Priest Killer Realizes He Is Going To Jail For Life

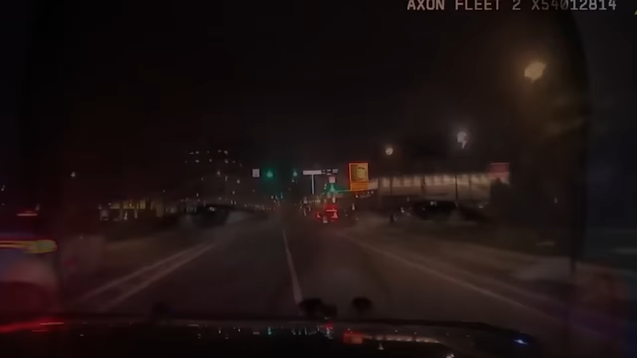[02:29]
One week later, Father Rene's stolen car is found, and Murray is captured and taken into police custody.